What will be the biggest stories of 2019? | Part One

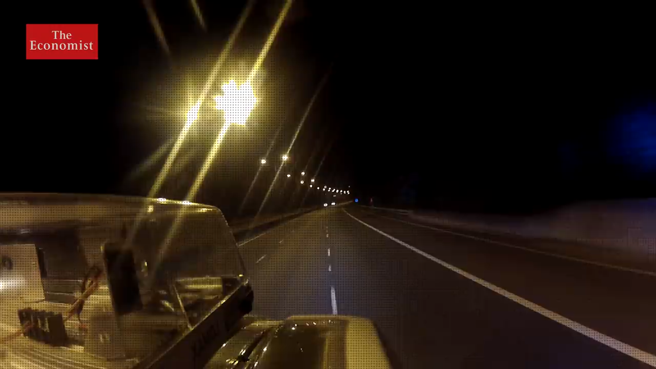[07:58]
as in March of 2018, the first person was killed by a self-driving car.